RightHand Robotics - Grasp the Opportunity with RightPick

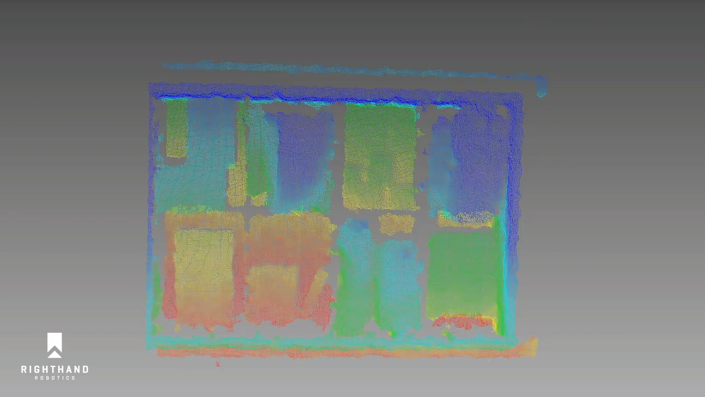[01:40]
Proprietary segmentation algorithms choose an item to pick.
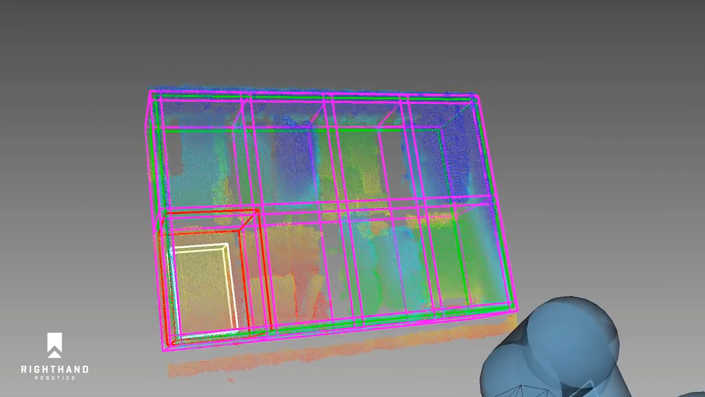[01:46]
RightPick decides the best grasp strategy within a fraction of a second.